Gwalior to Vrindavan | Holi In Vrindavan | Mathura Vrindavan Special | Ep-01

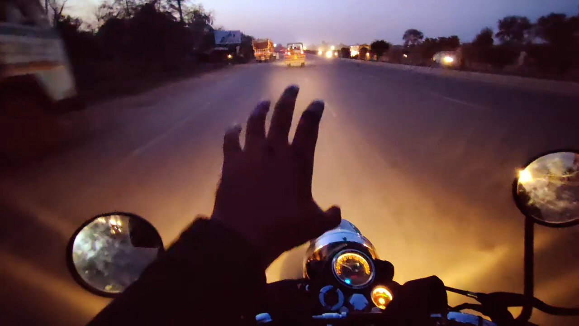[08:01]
तो 30 किलोमीटर बाद अभी हमारा जो मथुरा है, मथुरा वृंदावन जहाँ हम जाना चाह रहे हैं, वो आ जाएगा।
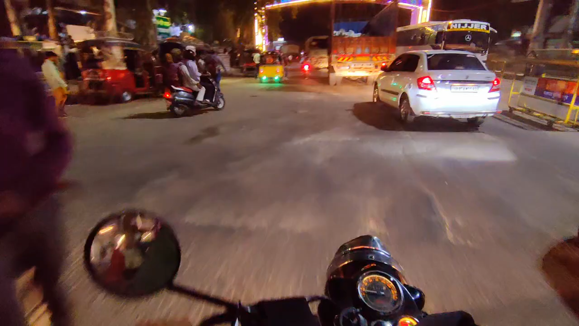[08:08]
सो वेलकम टू बर्थ प्लेस ऑफ लॉर्ड कृष्णा।
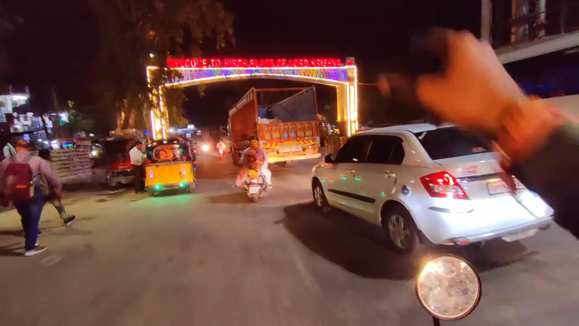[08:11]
तो हम भगवान कृष्ण की जन्मभूमि में पधार चुके हैं और मथुरा आ चुके हैं।
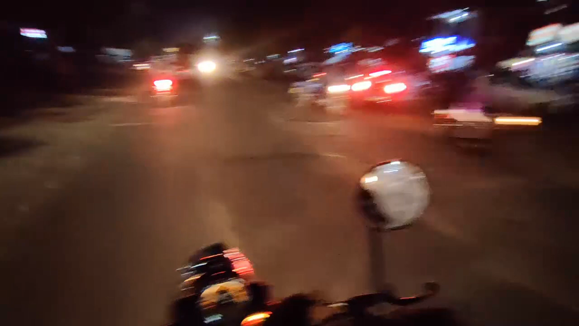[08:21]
तो फाइनली हम लोगों ने जंग फतेह कर ली, और अभी टाइम कितना हो रहा है वेट, अभी आपको दिखा देते हैं कि हम किस टाइम तक पहुंच गए हैं मथुरा।
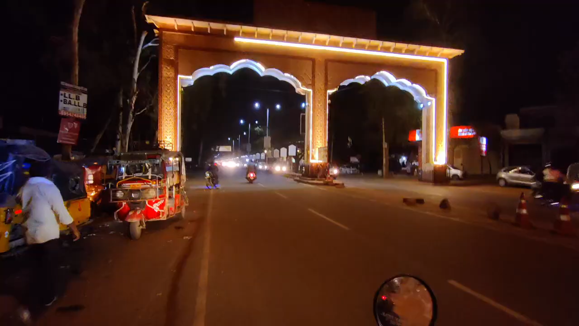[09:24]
सो फाइनली हम अब आ पहुँचे हैं जो प्रेम मंदिर वाली गली है वहाँ पर,
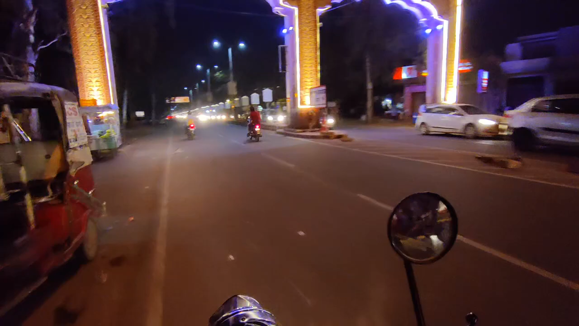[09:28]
और यहाँ पर एक दुर्गे माता का भी मंदिर है।
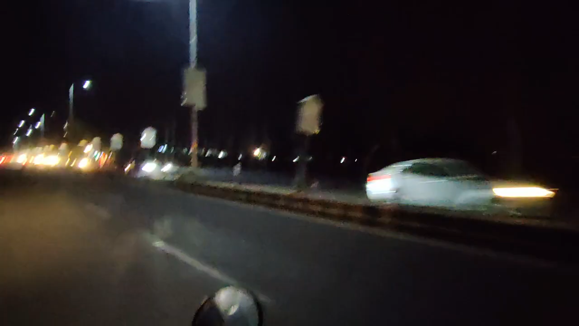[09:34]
ये देखो ये मंदिर आप देख रहे हो कितनी बड़ी मूर्ति है।
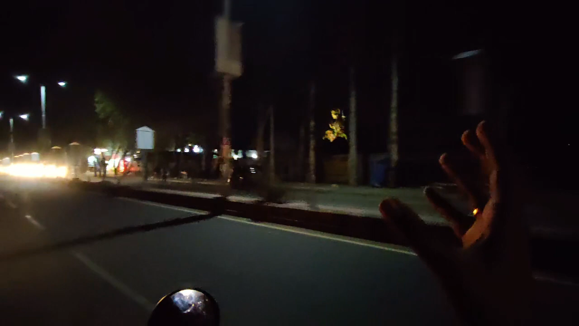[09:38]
कल आएंगे तब आपको दिखाता हूँ ढंग से,
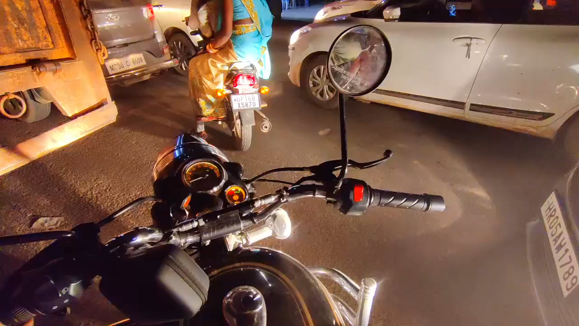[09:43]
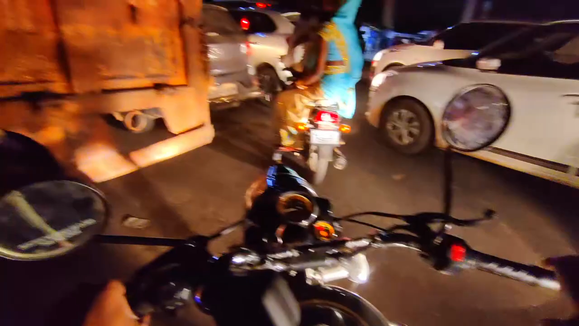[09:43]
और अभी यहाँ पूरी तरीके से जाम में फंस चुके हैं भाई साहब,
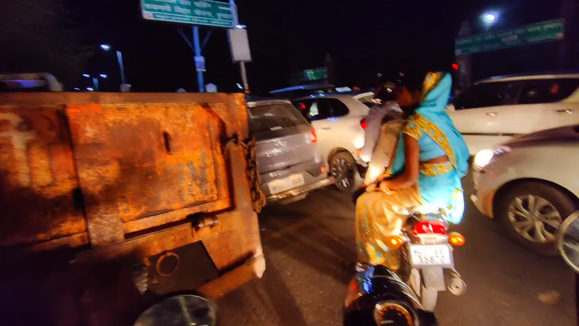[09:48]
एकदम पूरा जाम ही जाम हो रखा है यहाँ पर अभी। तो पता नहीं कैसे एंट्री मिलेगी या नहीं मिलेगी, क्या है आगे का प्रोसीजर,
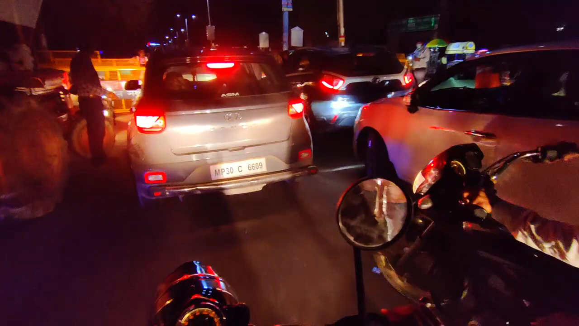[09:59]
वो तो पता ही पड़ेगा जब, वो तो पता पड़ेगा जब हम वहाँ पहुँच जाएंगे।
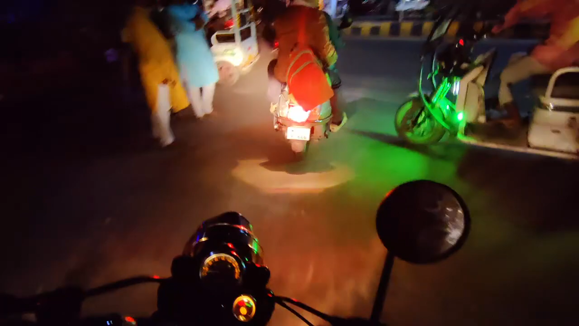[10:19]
पता नहीं क्या ही था, रोड ब्लॉक करके वो अपनी पर्सनल पार्किंग चला रहे हैं, क्या चल रहा है।